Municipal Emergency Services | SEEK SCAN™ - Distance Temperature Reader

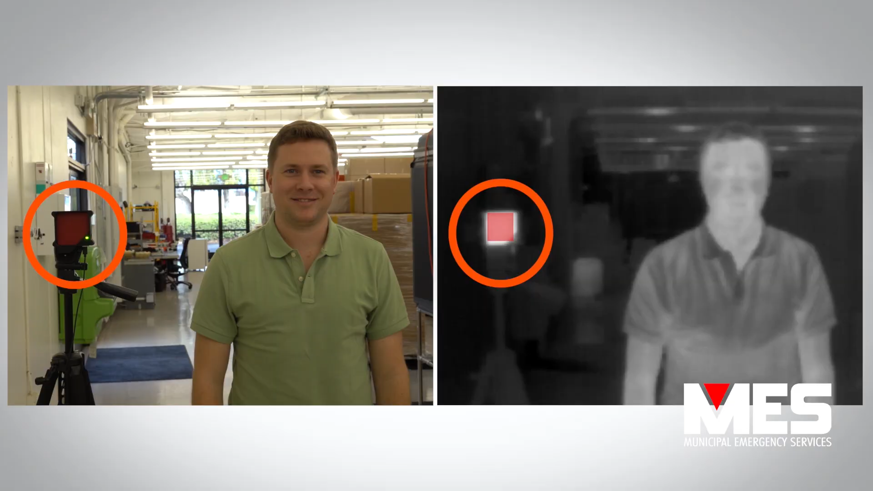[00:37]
We include in the image a reference temperature that's approximately your body temperature that allows us to get very accurate readings.